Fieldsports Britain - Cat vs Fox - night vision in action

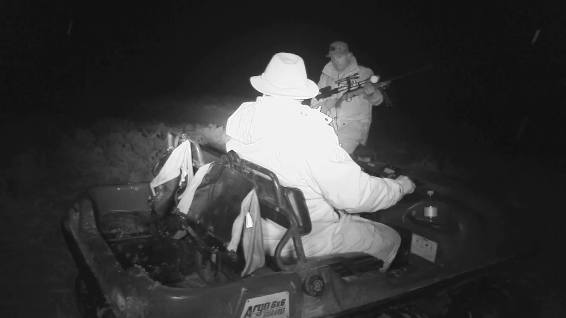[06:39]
Darren sets up the Fox Pro on a stick for this next stop and we back up into a good position.
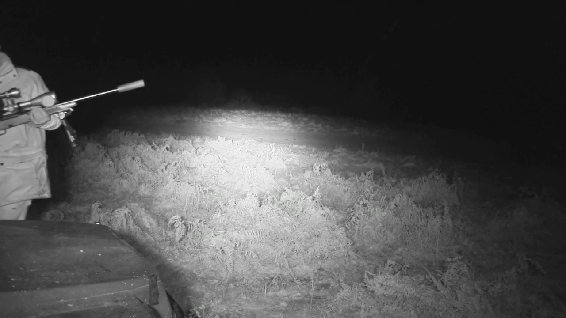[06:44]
The rodent distress call has an immediate effect. The wide angle of vision means Roy can be guided in. The foxes can't see us but they can hear us.
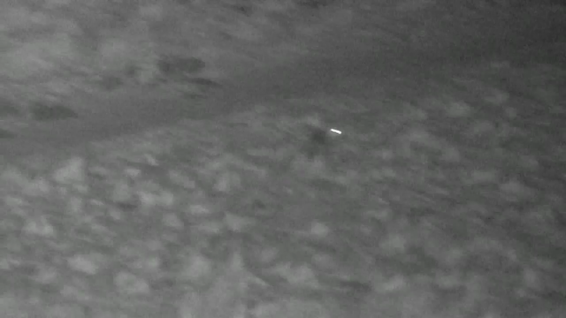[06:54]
This one looks at the call, then us, then back again. Next we get a different type of customer.
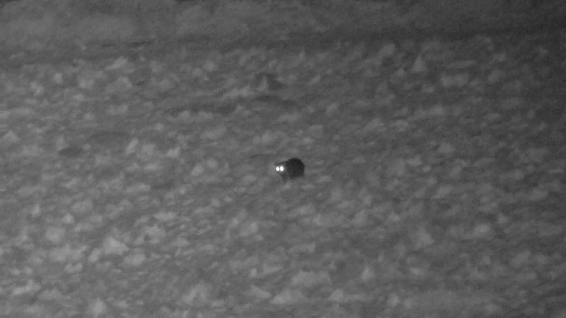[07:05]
We spot a cat at the edge of the field that's making straight for the call. Without hesitation it gets to within a few feet and stops.
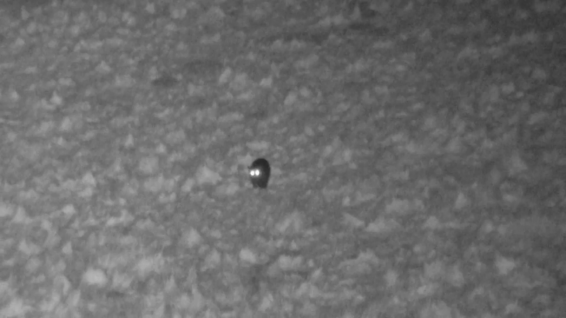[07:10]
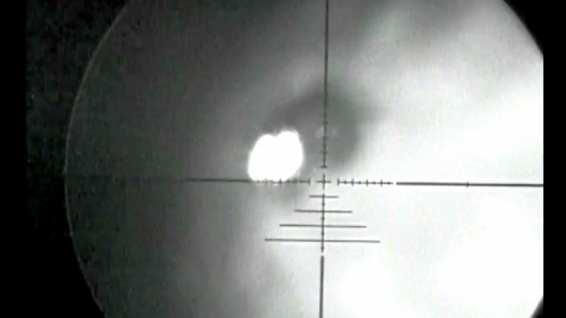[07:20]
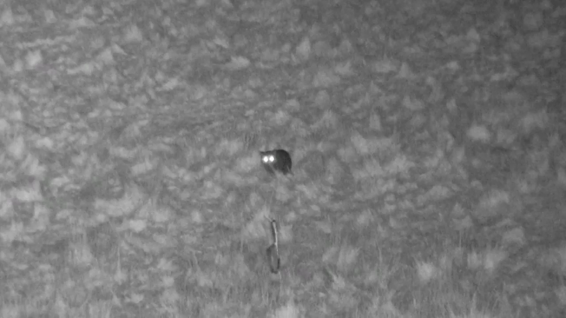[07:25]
The original two foxes are still loitering in the undergrowth. After five minutes one makes a move. It makes sure the cat knows who is boss.
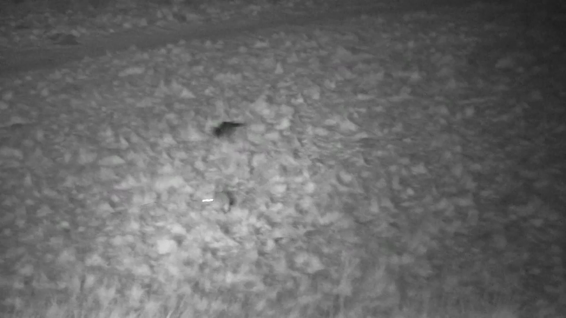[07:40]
Roy has him in the scope but not one up the spout.
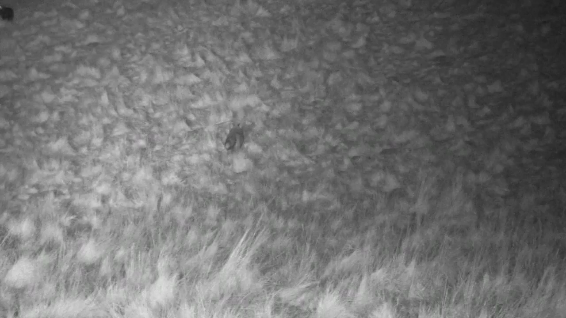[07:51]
Looks like this Charlie is in luck until he gets reacquainted with the cat. I squeezed the trigger when I was smack on the fox and unfortunately it went click and nothing happened.
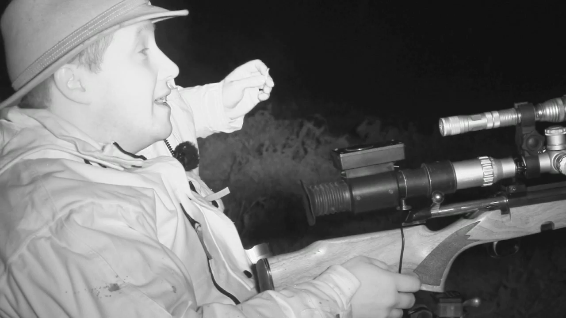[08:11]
Luckily she just ran down a little bit and stopped and we managed to take the shot. So, number three in the bag. Do you know why she stopped?
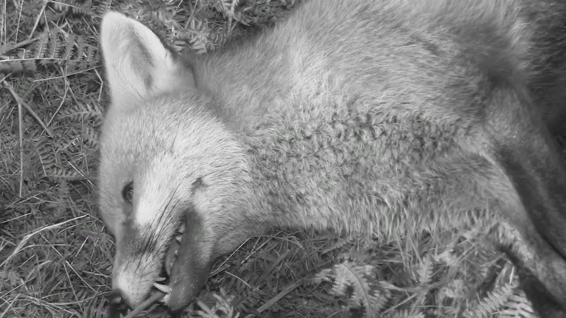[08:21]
Sorry? Do you know why she stopped? No, no idea why she stopped. Because she nearly bumped into the cat. Oh, did she? With the sleet coming down hard and the batteries running low we're on our last fox of the evening. We tried to get it in close, possibly sacrificing the chance of a shot. With some perseverance it eventually gets itself into a clear position and Roy has fox number four of the evening.
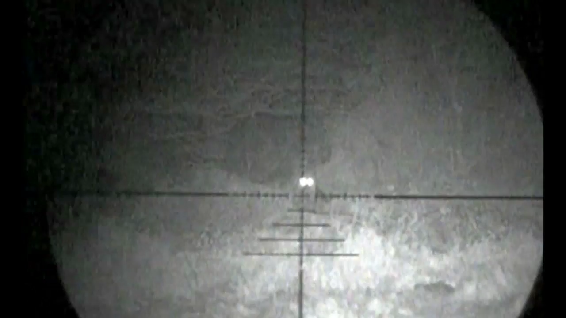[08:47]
The technology opens up a whole new world and makes Roy appreciate just how many foxes are on this ground. If you didn't get a flash of the eyes you'd never know.
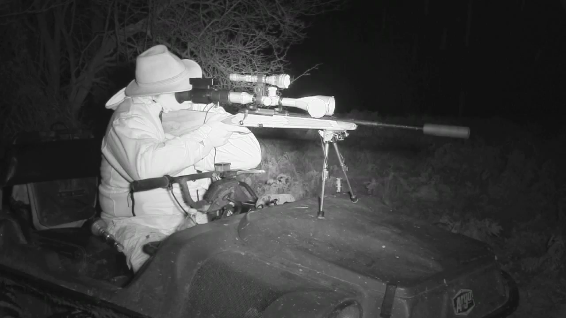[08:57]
Unfortunately the rain stopped play. We were going to carry on and see if we could go into the wee hours and see how many we could account for because of the way we were going. Even though we were just getting used to the kit and making a few balls up with us along the way and a little bit too much noise we were still getting them in.
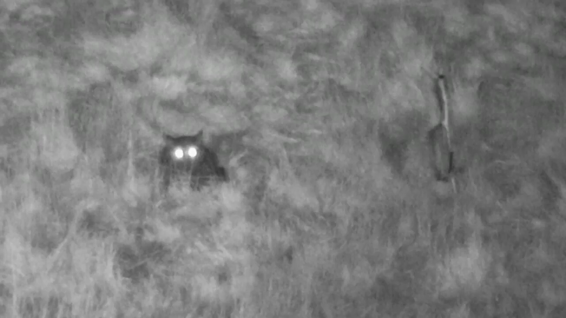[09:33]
That was just brilliant wasn't it? The cat was fine.